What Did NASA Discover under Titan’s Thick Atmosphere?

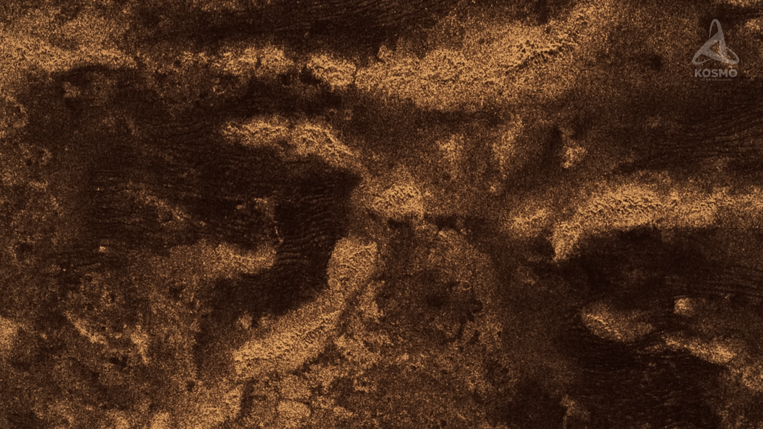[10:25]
and is a veritable network of numerous drainage canals and caves clearly visible in the photographs.